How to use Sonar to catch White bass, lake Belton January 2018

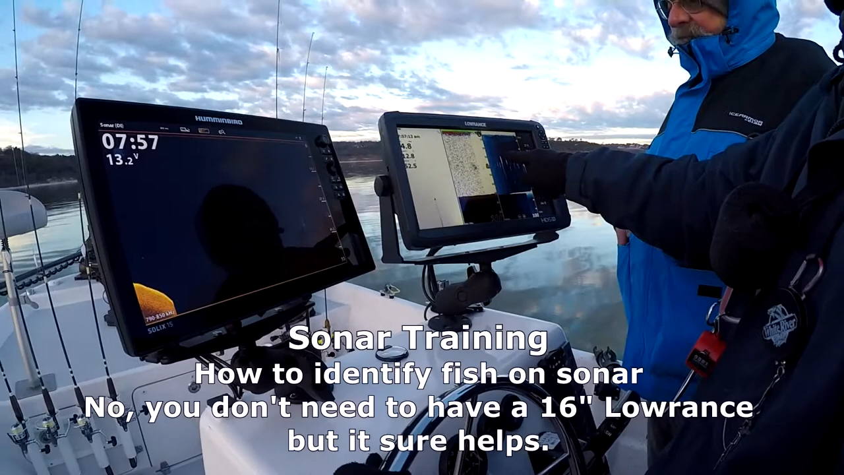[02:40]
bait between 30 and 50 feet you see this band here okay so that's possible that we got game fish that are driving that bait up to the surface.
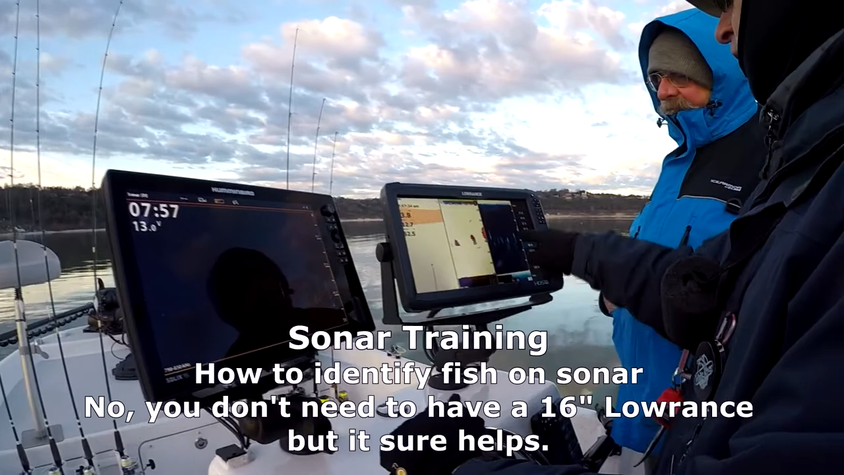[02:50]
Shad, shad, shad, all of these all of that is shad.
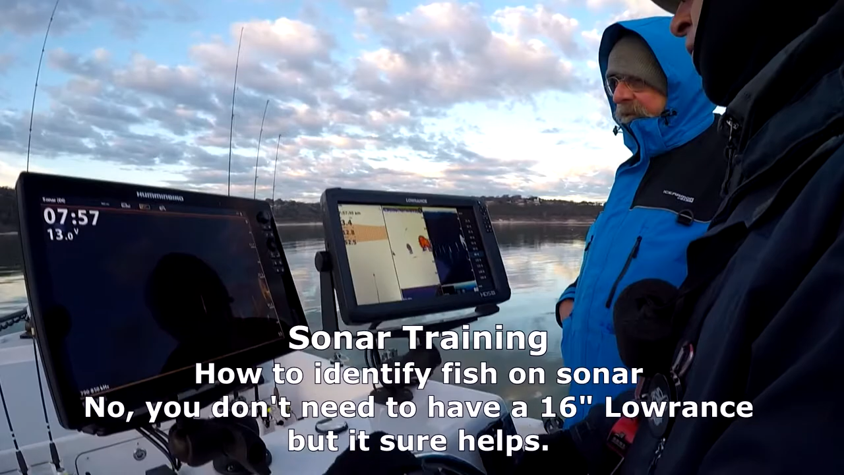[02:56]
That's a big ball of shad right there. Wow.
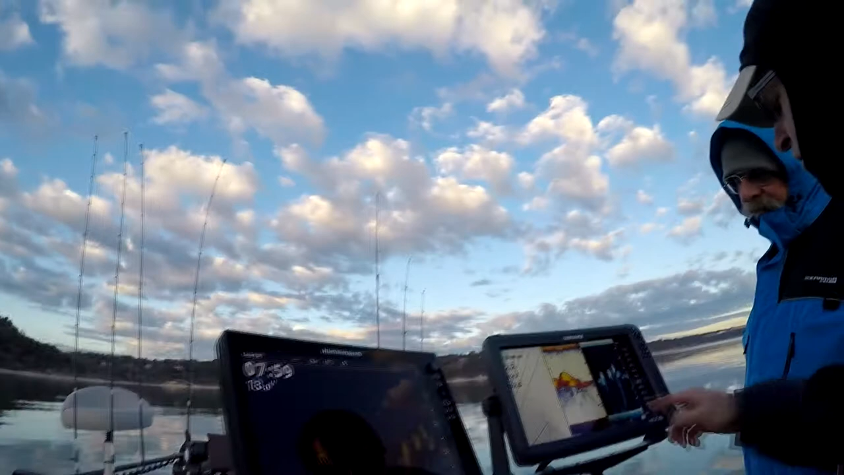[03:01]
A couple game fish in here see here here and these larger white specks are our game fish okay so there's a few and this is a whole thing of shad there?
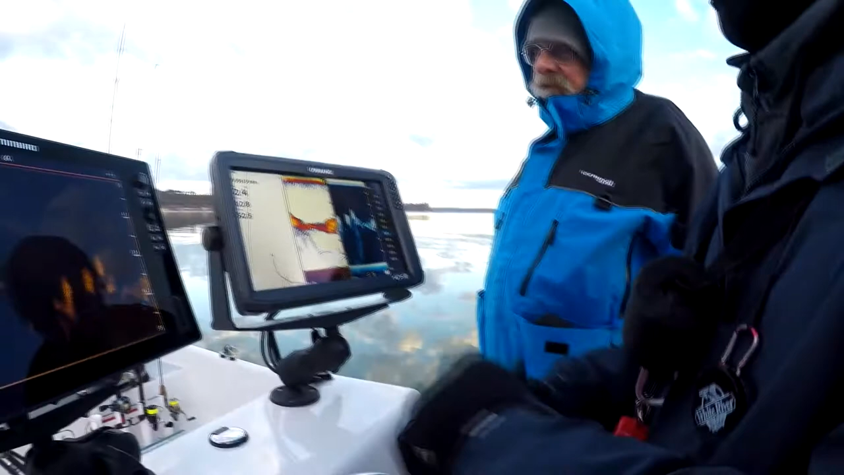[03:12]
Oh that's all shad there's there's millions of them in here. Wow. Yep yeah every here we'll zoom in here look at this
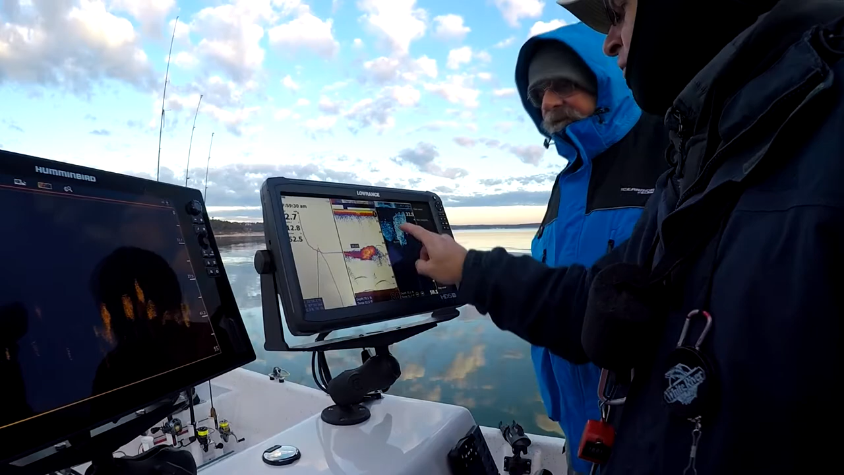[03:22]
okay so every single grain is an individual shad take a picture okay
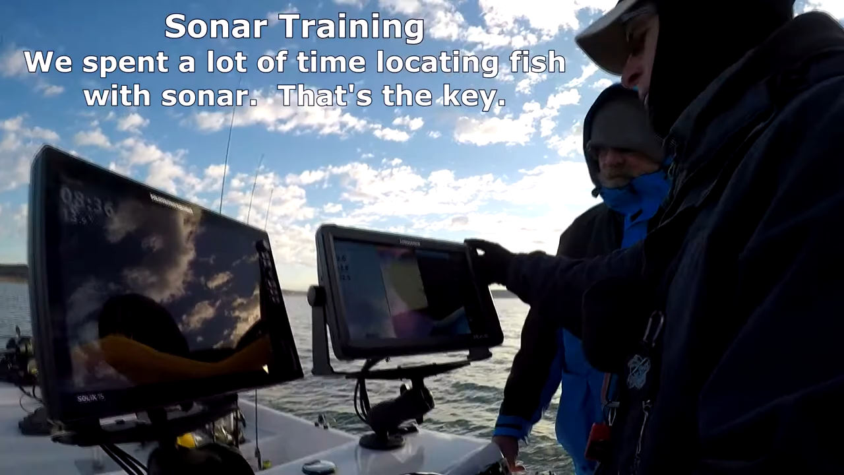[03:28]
this is the hump okay and this is how much we've covered of it so far there's
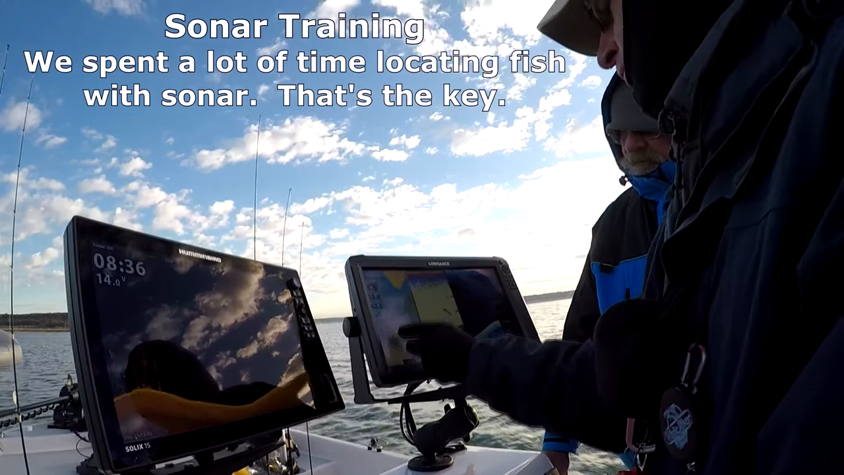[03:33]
a lot of area then there's another minor hump to the northwest of that so any of this area and all of this area have have produced fish in the past different times just the
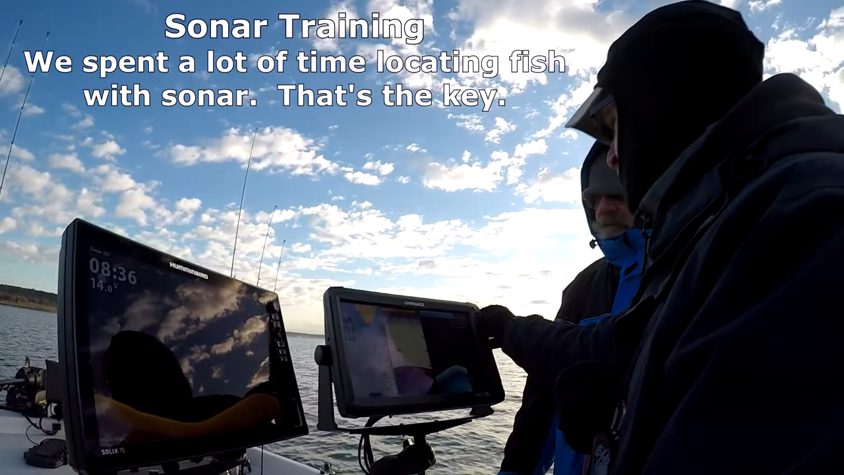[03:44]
weight points are a starting point for me they're not a yeah end-all be-all that's for sure there's fish that's fish right there there there there there
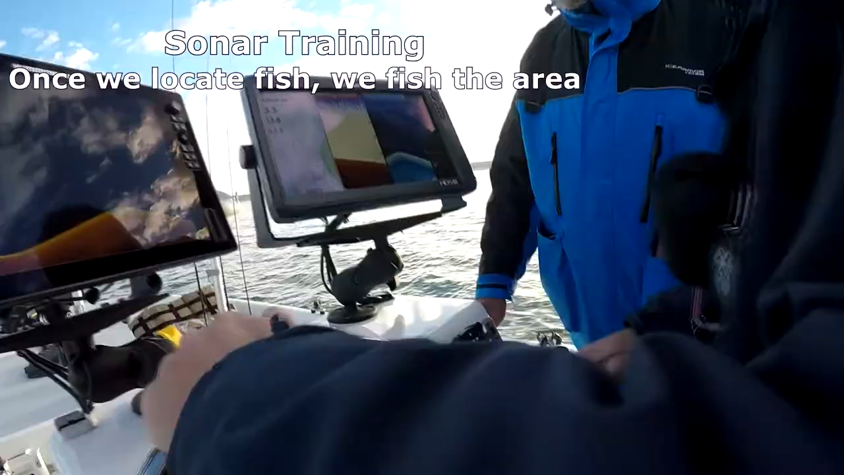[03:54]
you
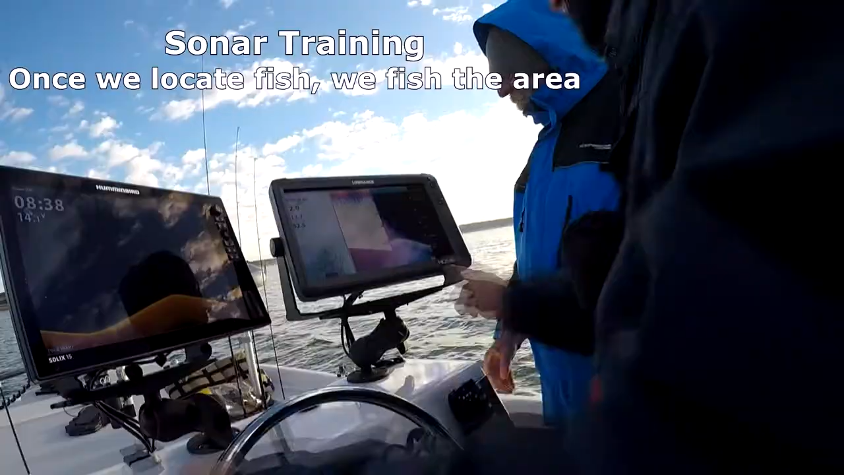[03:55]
saw they were hard to the bottom you're talking probably 30 fish right there we're
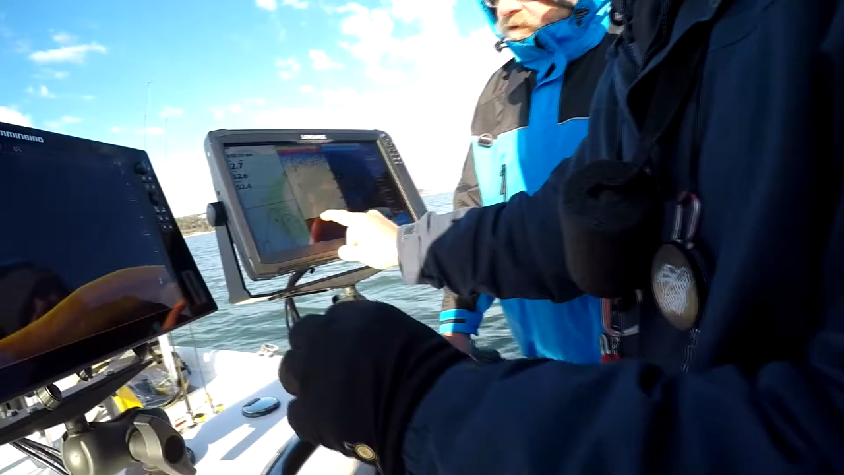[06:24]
this one is that one okay this suspended one is that one i see okay okay you
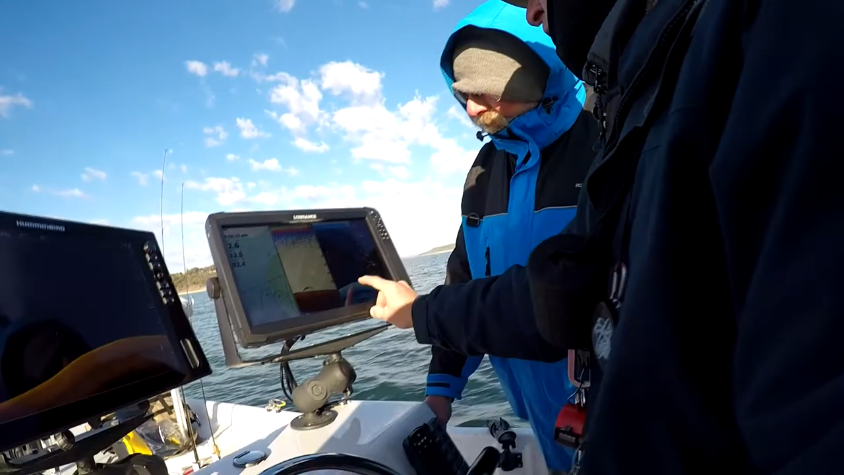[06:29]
can see them both there in there okay here's another small school of the fish okay see this group and there's another and two more you've got group and two more a group and
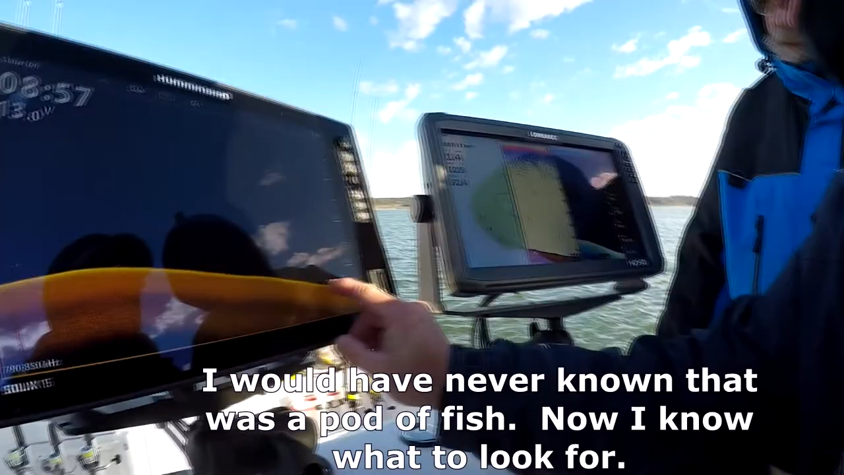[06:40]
two more yeah i'm here i didn't even already notice that nice bunch of fish that's a big bunch of fish right there okay see them okay see them and right there okay so we're gonna get out
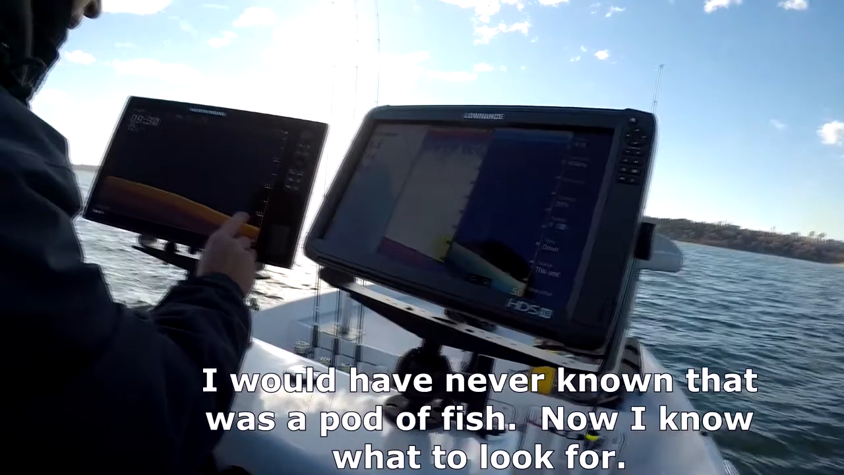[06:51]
wow what's that there's so little on the screen i mean it's almost 50
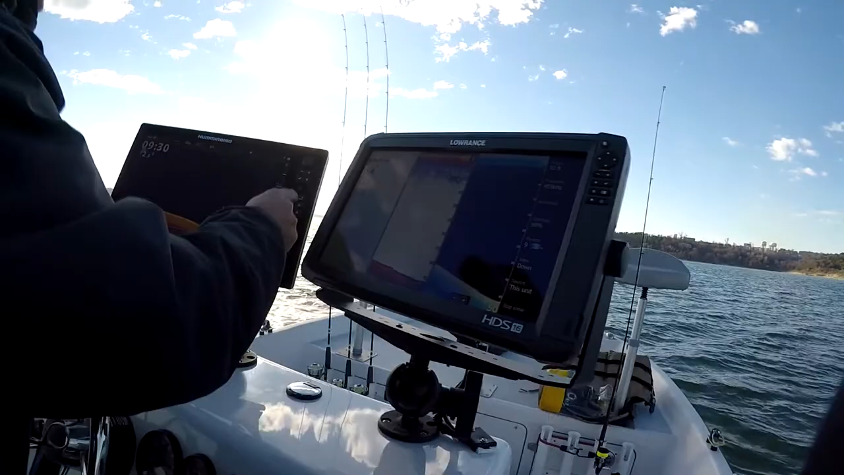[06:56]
feet of water you know yeah on this one it's about a one to three ratio so 45 feet you
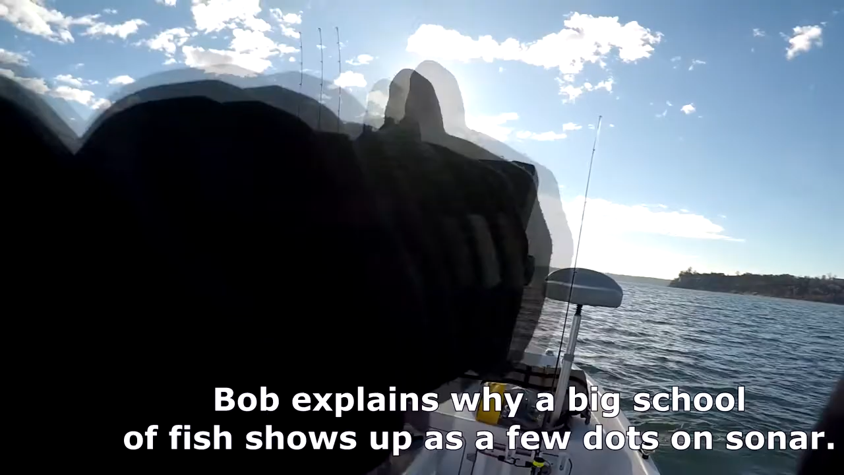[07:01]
got about a 15 foot circle of bottom that you're looking at okay seven and a half feet to either side of the
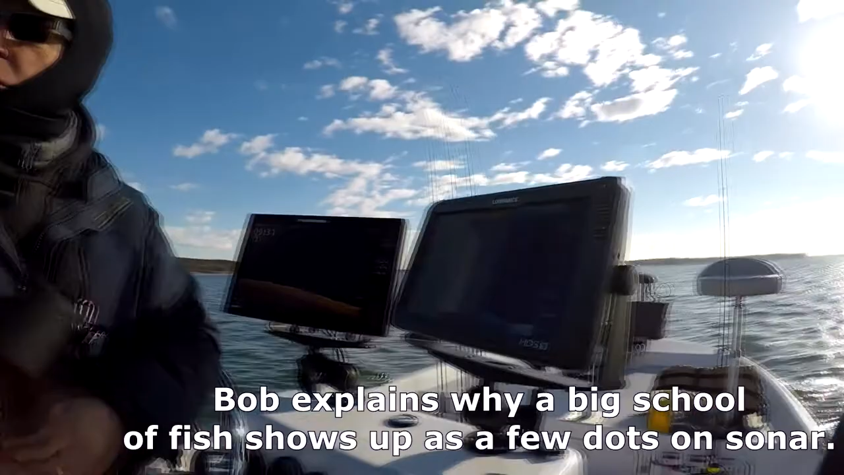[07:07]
transducer in front and those are those are blue cats you see how they're well spaced they're
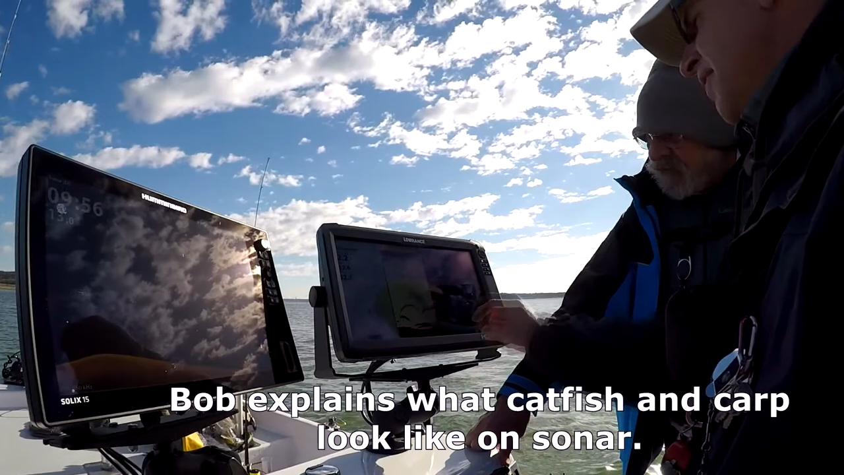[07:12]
given a nice big signal but they're well spaced apart kind of related together suspended off of a slope that that's kind of their nature that's that's how they that's what they do okay now the large mouth and small mouth because they're so cover loving they're often going to be buried so deep in whatever they're holding by that you may not be able to see them first i take